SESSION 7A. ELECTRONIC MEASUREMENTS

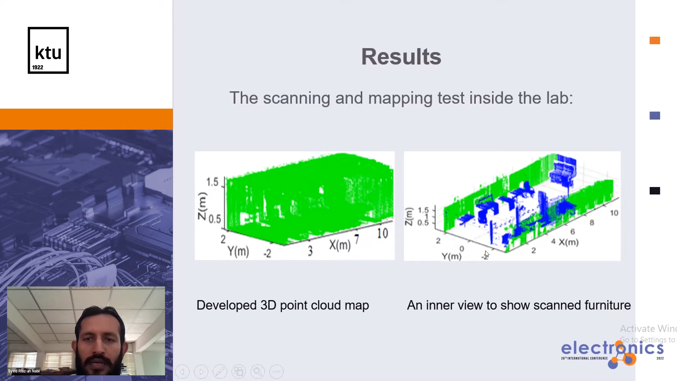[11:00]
For example, we have eliminated ceiling and floor planes to just represent you that what is inside available and has been perceived by the scanner. So you can see that there are some tables, some chairs and other furniture which were available in that area. So we can watch this thing and it has captured very accurately. Then in the second objective, as I mentioned to you earlier, that in the second objective, we would like to make some building information model results, because this is the actual thing which some contractors, which some architects, they are needing to make, to develop the digital twin of some already built structure. So we have taken this point cloud and we have loaded this thing in a Revit software.
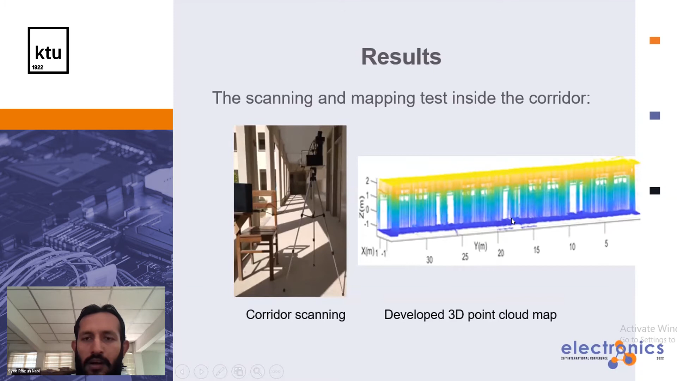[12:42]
And by using this map, again, we have loaded this knowledge in Revit software. And again, the development you can watch here in this particular scenario. And this is the 3D view. And here we are having some additional information which we have collected manually, because there are some points, for example, some small windows, they were not properly visible at this point. And here we are needing some manual assistance for building the complete model.
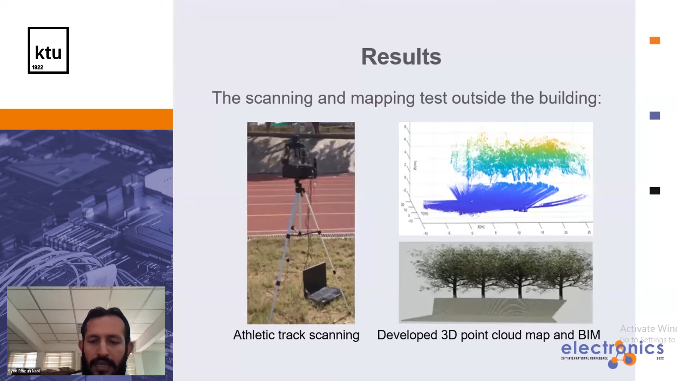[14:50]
and we have now given the system to our contractors which were involved in this project, and we are still working to make it more better, and we are hoping that it will, in coming year, it will be having more better results. So These are the conclusions which I have summarized here,